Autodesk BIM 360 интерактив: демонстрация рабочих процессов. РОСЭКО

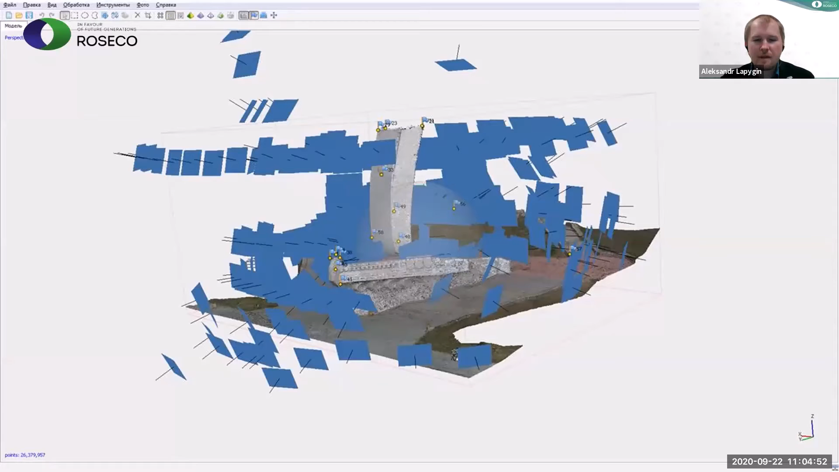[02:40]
Ну вот фотограмметрия, в том числе с помощью аэрофотосъемки. Вот такие тоже облака точек по результатам фотограмметрии получаются. И также мы даже сделали специальный